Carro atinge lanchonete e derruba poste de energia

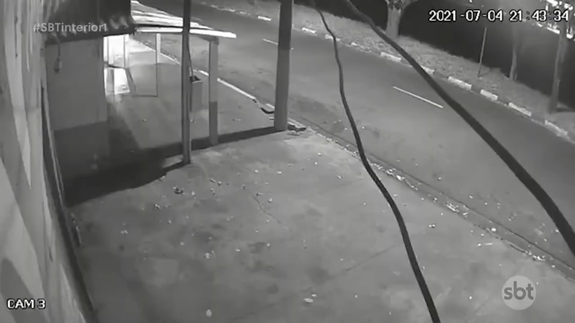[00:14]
As imagens mostram o momento que o carro atinge a estrutura de uma lanchonete e o poste de iluminação.
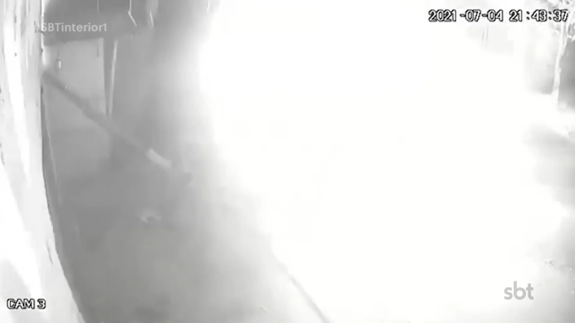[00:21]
A batida foi tão forte tanto que a companhia de energia precisou trocar cabos e o poste.
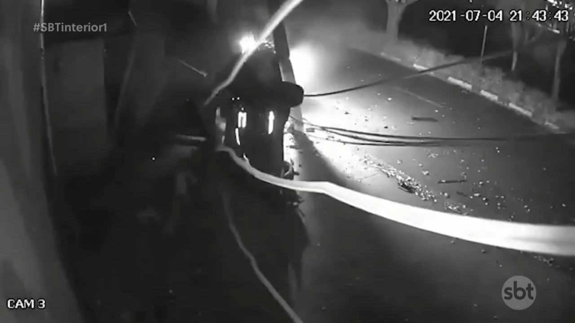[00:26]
Segundo a polícia militar, duas pessoas ficaram feridas, mas o estado de saúde não foi divulgado.